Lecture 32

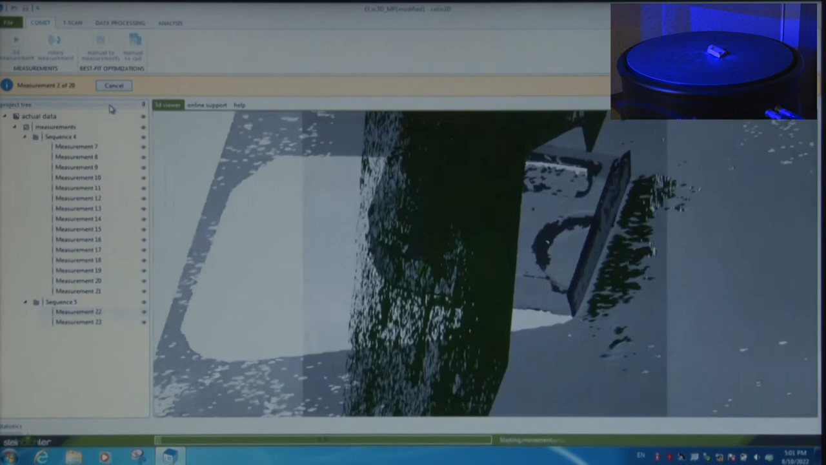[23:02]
The scan is key. Now the 20 readings would be taken, measurement number 2 of 20. So all the readings are being taken here. It is now showing
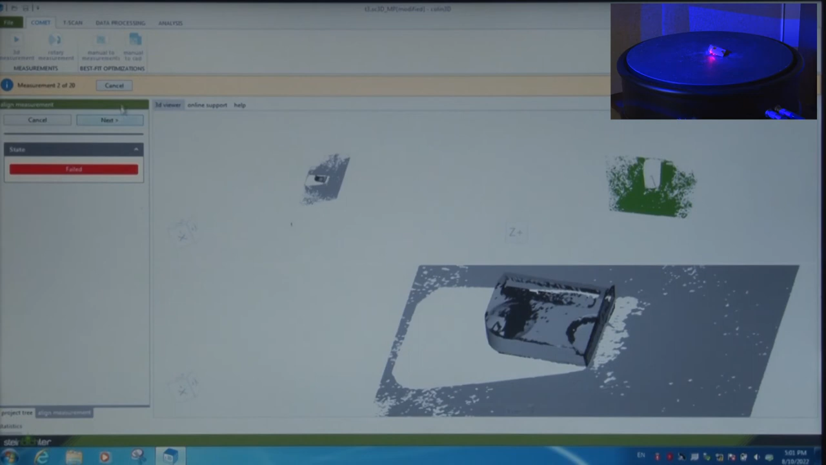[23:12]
the object that is being scanned.
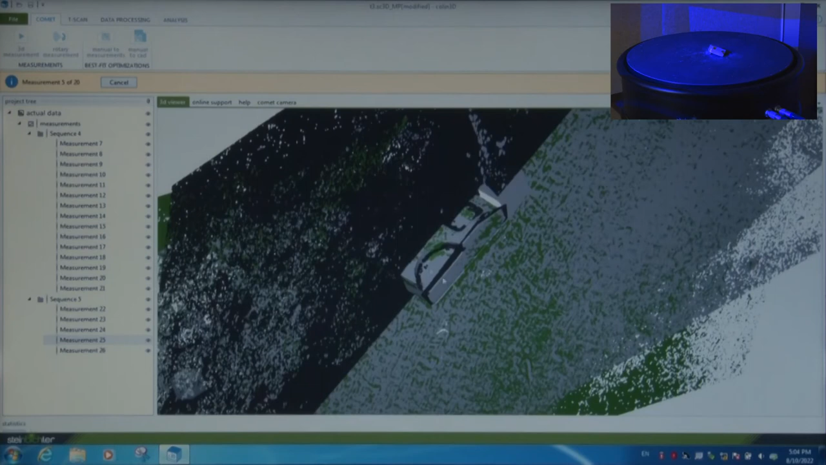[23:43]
Now the 20 readings in a different orientation is to be taken. So the fifth of the 20th reading is there. So similarly, the readings are being taken here. So let us wait till the all readings complete.
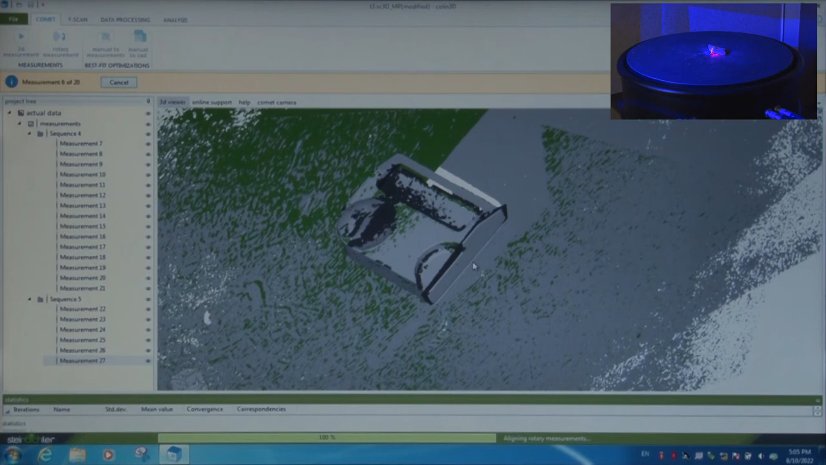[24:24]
So the fringes which are put on the object are under the software control, and the camera will record this as a point cloud data. So it is now into the 19th measurement of the second scan. So I have fast forwarded it because you have seen the real time data that was collected in the previous scan. All the 15 measurements were taken. Now it is taking the 19th measurement. Let it take the 20 measurements complete.
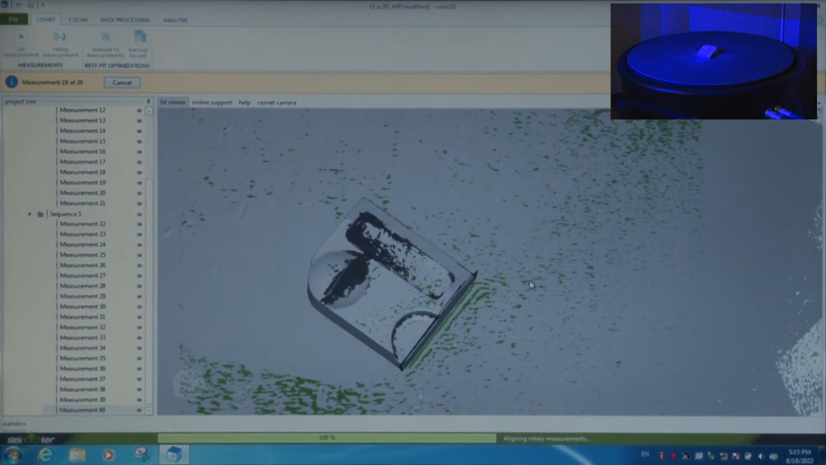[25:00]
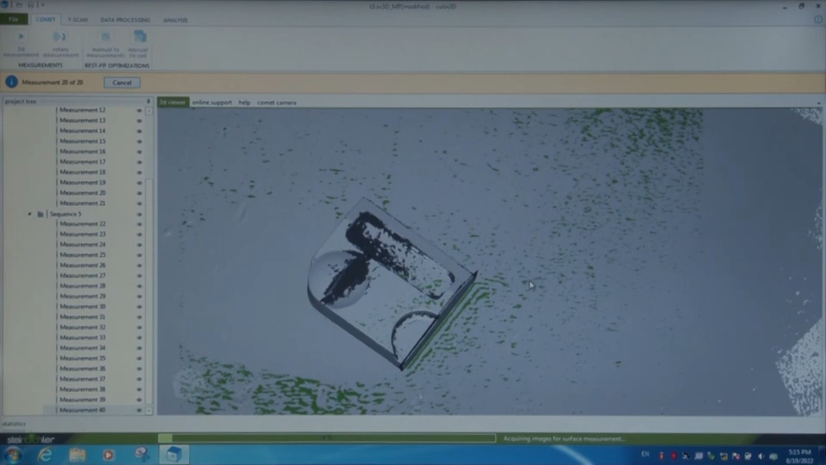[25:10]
20th measurement is going on. You can see down the see there in the status bar.
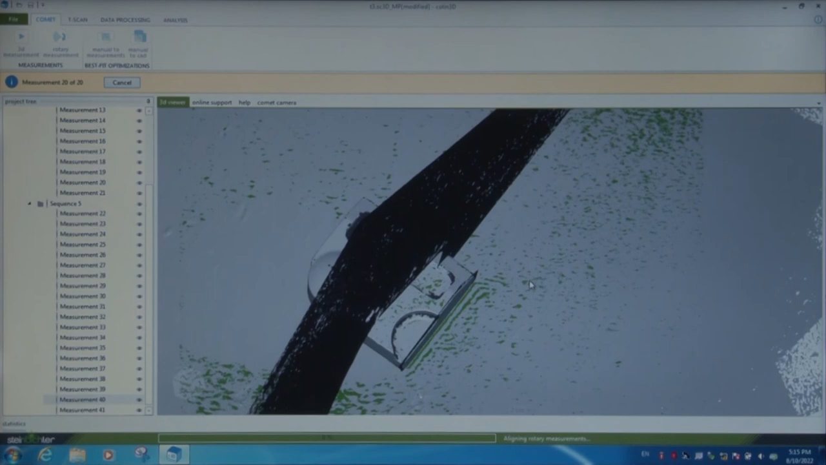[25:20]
Now, there are certain softwares which help us to do the
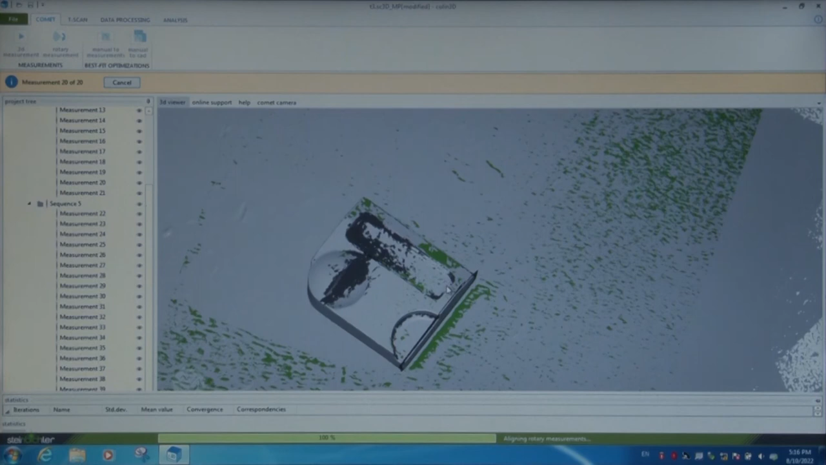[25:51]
alignment or do the cleaning or the next part of the 3D scanning process, which is mesh generation, simplification, before that alignment. Now, the 20 measurements are completed here.
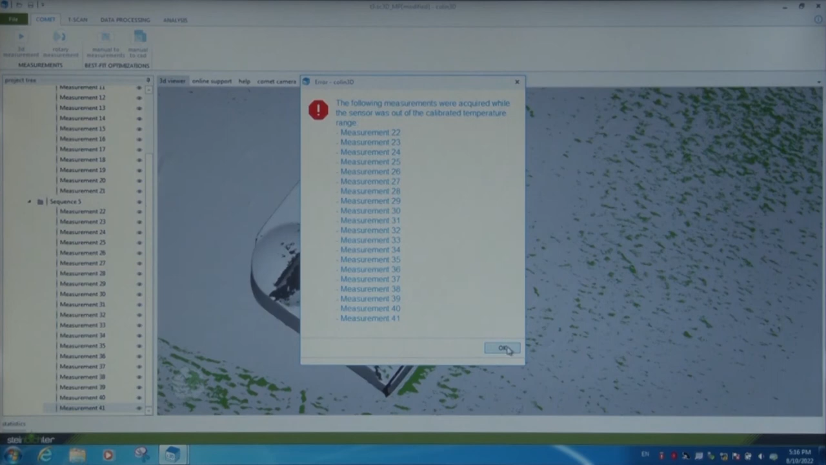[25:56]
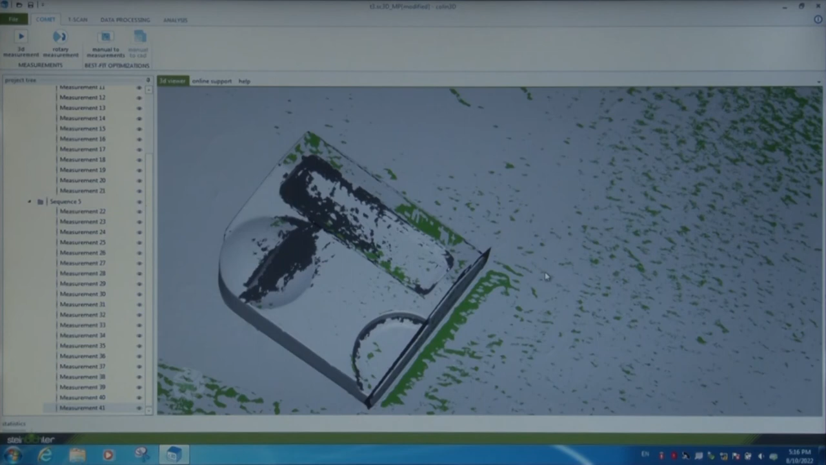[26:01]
The rotary table job is now over.
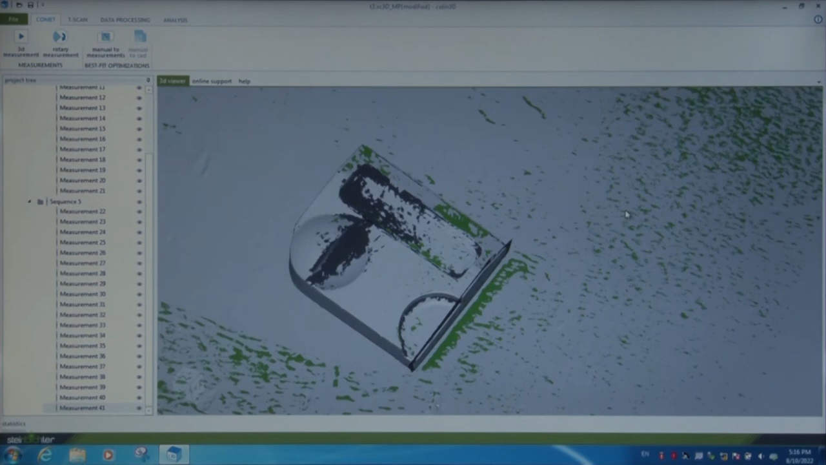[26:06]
Now, the extra features which are there, again we can remove using the lasso tool as we did it before. So, we go to the bar, data processing bar,
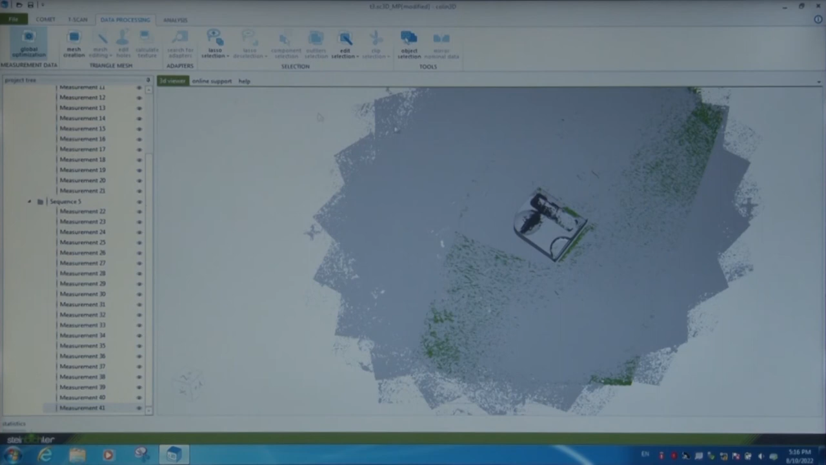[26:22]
we have global optimization in the ribbon here, and we again try to do global optimization. So, the green boundary here shows the object is in the same orientation as of the scanner.
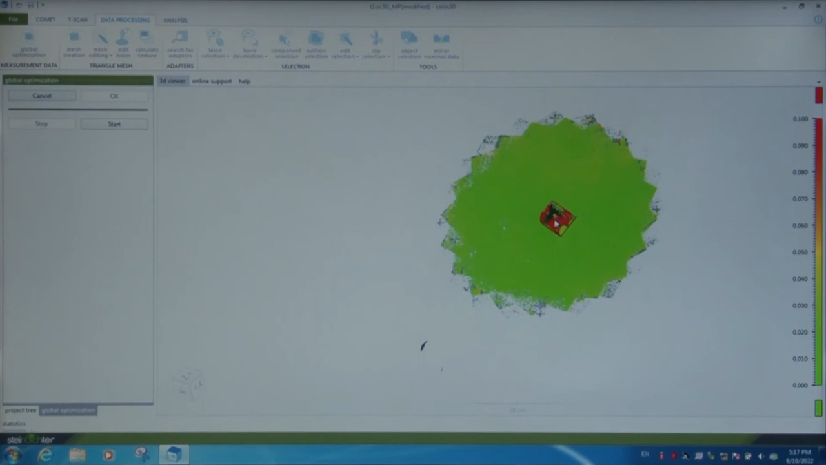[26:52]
So, it is actually the surface of the rotary table. See, if I put if I start the global optimization here, again I will apply the lasso tool while selecting it from the selection ribbon.
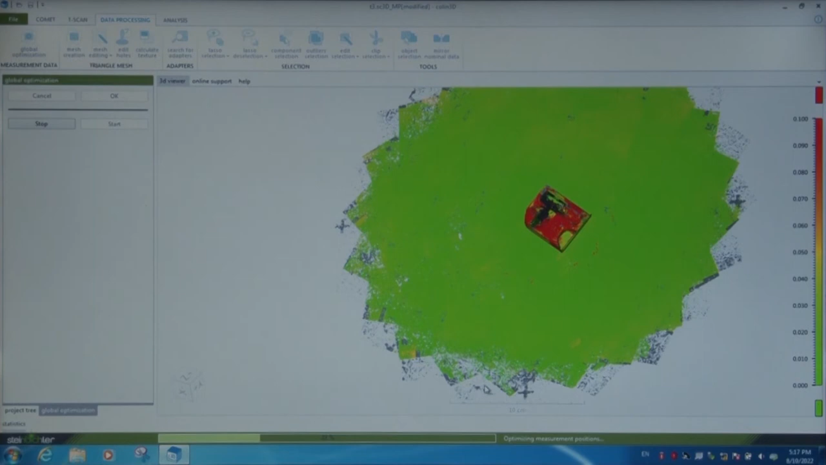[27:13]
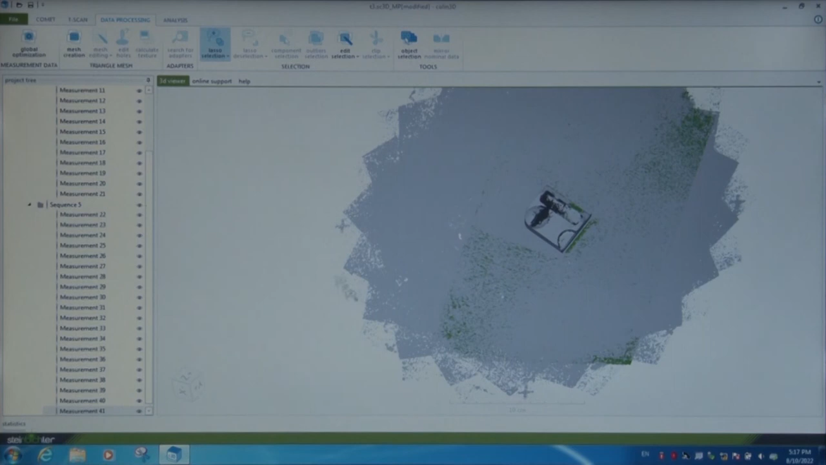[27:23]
Lasso tool to again clean it.
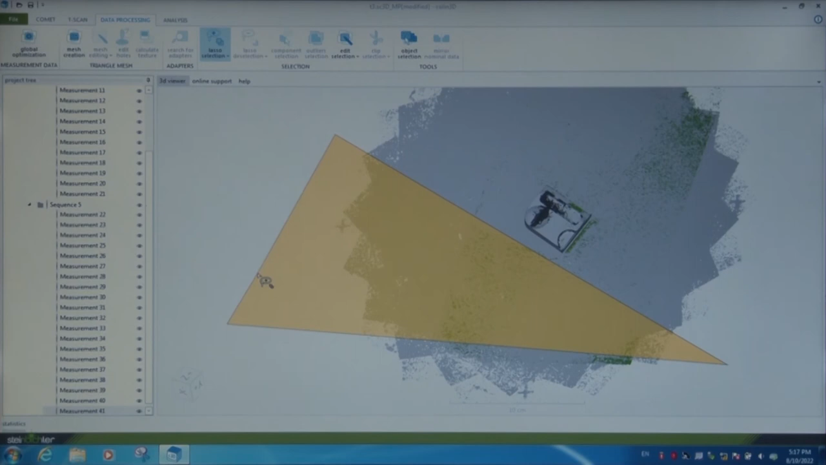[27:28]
All the unwanted points will be deleted here in a similar fashion as we did before in the previous scan.